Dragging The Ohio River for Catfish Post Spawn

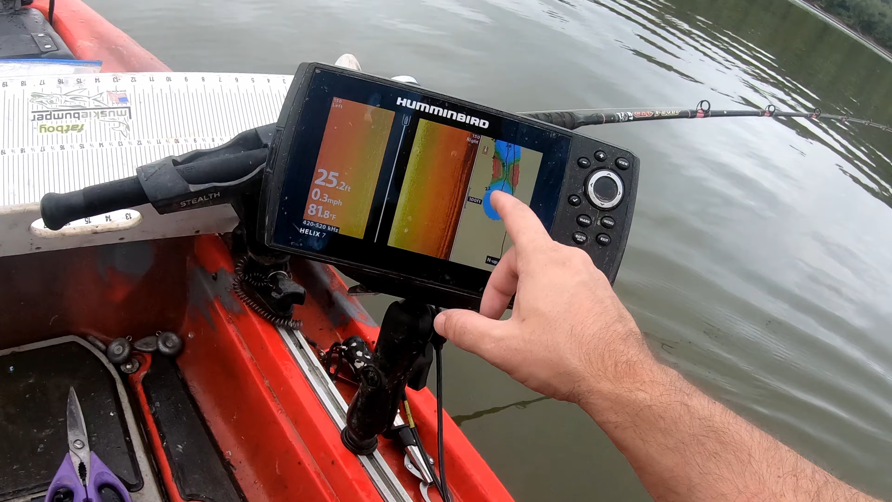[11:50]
On screen: depth 25.2 ft, water 81.8°F, speed 0.3 mph
Comment in the below if you know how to fix this. Hummingbird Helix 7 only has one slot, so I can only put one card in here. I currently have the
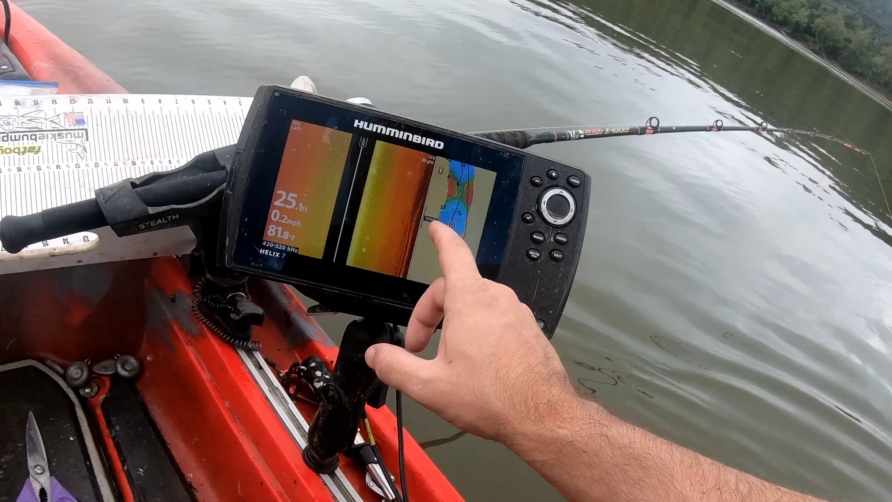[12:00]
On screen: water 81.8°F, speed 0.2 mph
zero whatever lines card in here. And when I did that, check this out, the internal map disappeared. Internal map is completely gone, which kind of stinks because I really don't know how parallel I'm going with the shore.
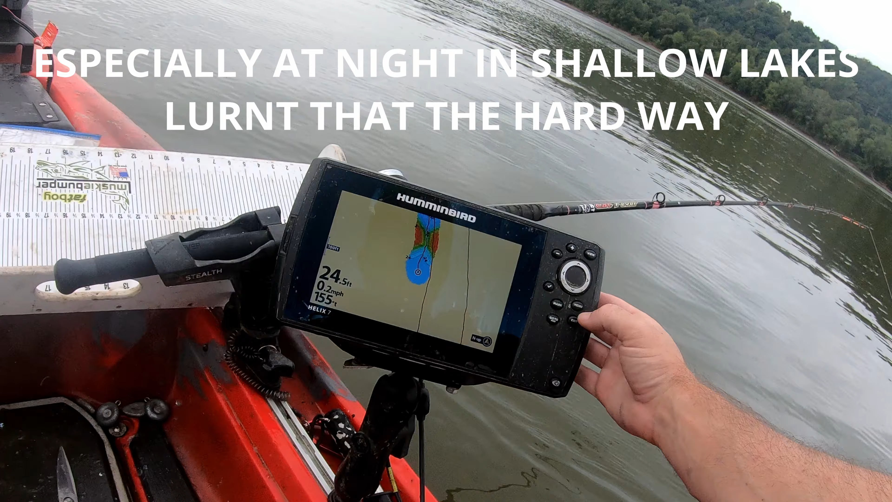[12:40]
On screen: depth 24.5 ft, speed 0.2 mph
Well, for whatever reason, I no longer have the internal map and I cannot figure out how to get the internal map to stay there while I'm still charting. I'm hung. Okay, good.
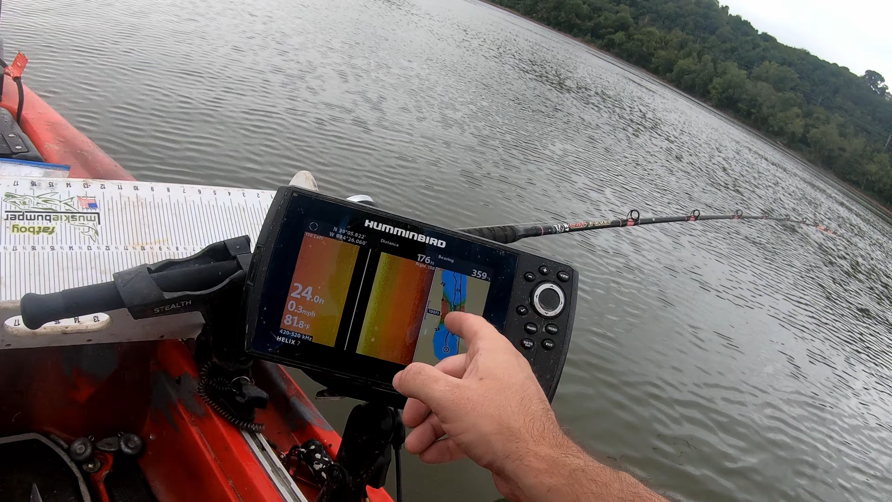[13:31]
On screen: depth 24.0 ft, speed 0.3 mph
In the winter, when I'm looking for holes and stuff, check that out. As I came through here, it was deep and it was shallow on either side. So now in the winter, when I come through here, I know, oh, hey, I have a little channel right here that I can fish.